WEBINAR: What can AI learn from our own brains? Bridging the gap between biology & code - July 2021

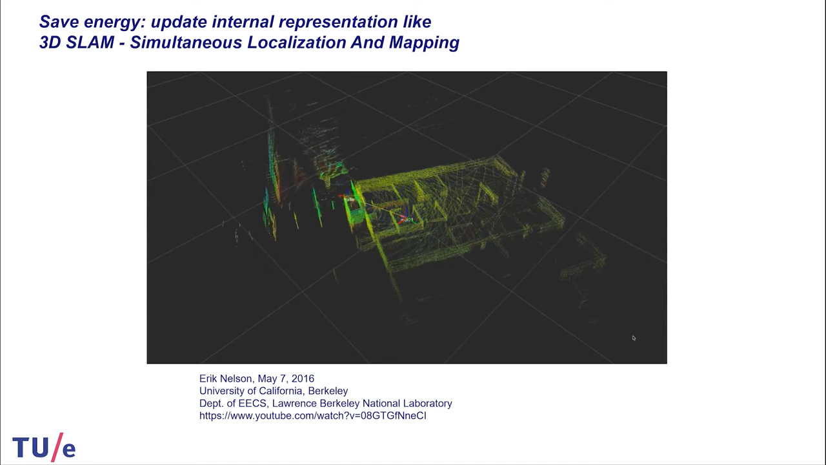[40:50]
And stores more and more while walking around. This is his environment. So you don't have to look everywhere with the same resolution.
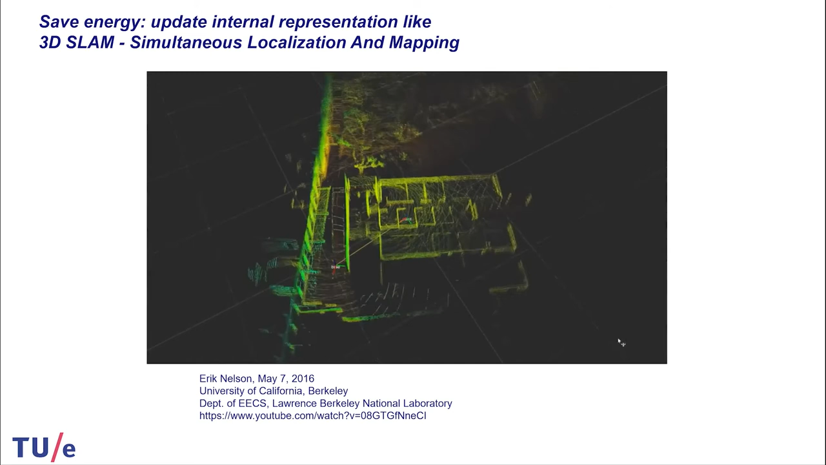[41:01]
But you just point at a specific place. And only where you look, you fill it up with high resolution. That's another extreme, yeah,
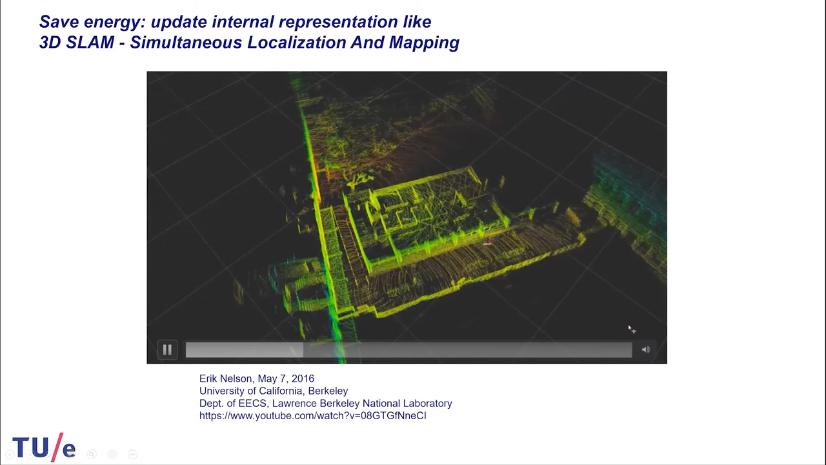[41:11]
really nice, extremely nice way to to increase your efficiency. And this was used by one of my colleagues, Bram Vergineke and his PhD students.